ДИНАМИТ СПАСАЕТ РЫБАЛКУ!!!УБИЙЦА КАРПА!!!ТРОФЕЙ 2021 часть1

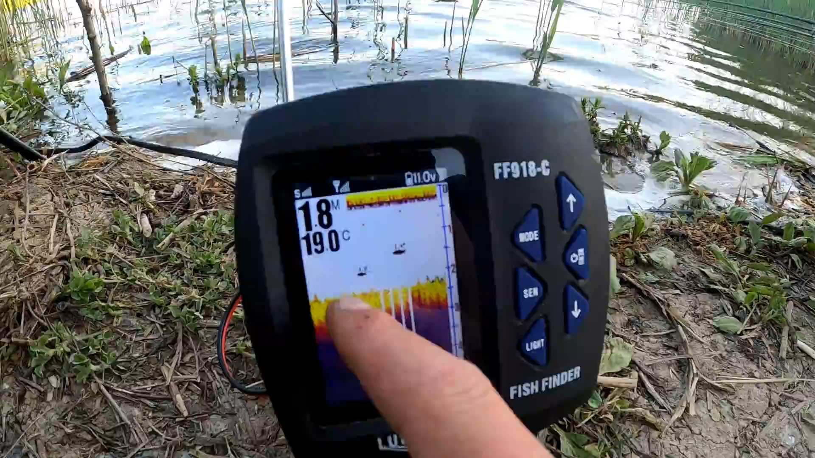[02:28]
On screen: water 19.0°C
Хорошее такое место. Можно положить оснастку. Ну, а вот кораблик уже сносит.
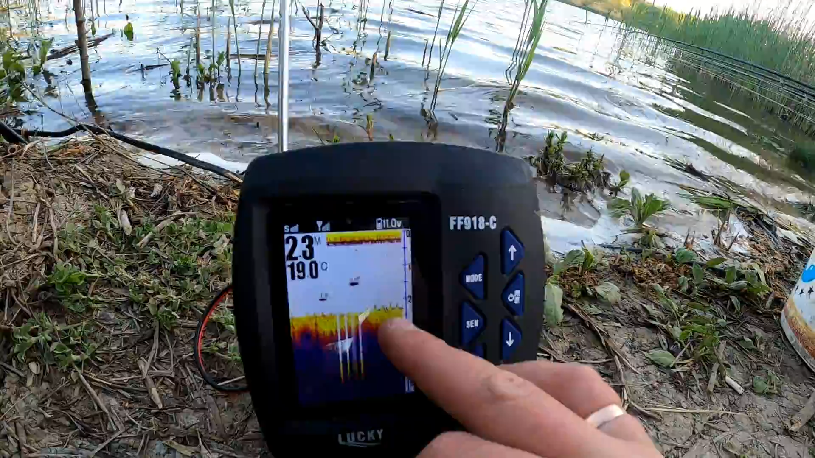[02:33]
On screen: water 19.0°C
Сейчас чуть подальше от берега. 2,3 метра уже. Трава, да.